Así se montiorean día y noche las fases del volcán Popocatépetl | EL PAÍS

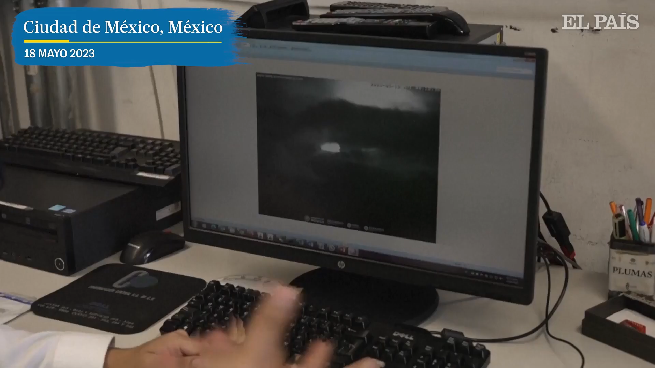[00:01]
a través de las nubes todavía la cámara alcanza a reflejar.